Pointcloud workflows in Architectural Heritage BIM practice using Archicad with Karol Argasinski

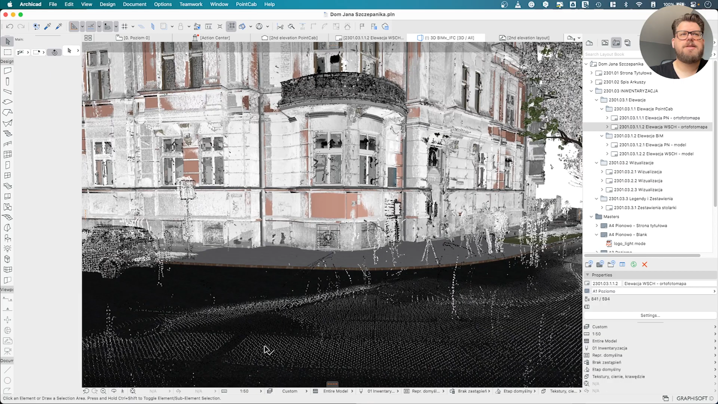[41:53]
And this scan is already very detailed, so it's much more densier.
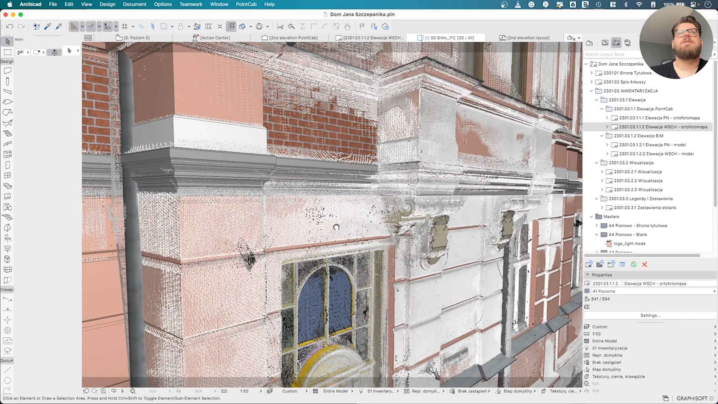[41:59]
If I'm going to just hide this layer, you will see the difference, yeah?